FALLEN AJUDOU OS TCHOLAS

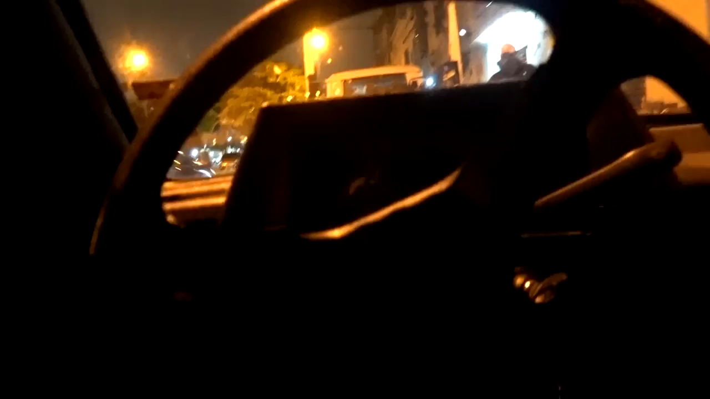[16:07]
Ó, rapaziada. Tamo aí, ó, no guincho. Ó, o guincho aí, puxando a nós.
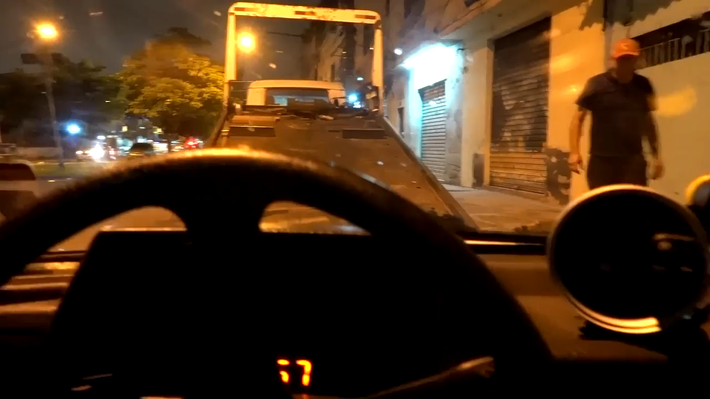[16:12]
Tamo aí, o guincho. Colou um brother nosso aí pra ajudar também, ó.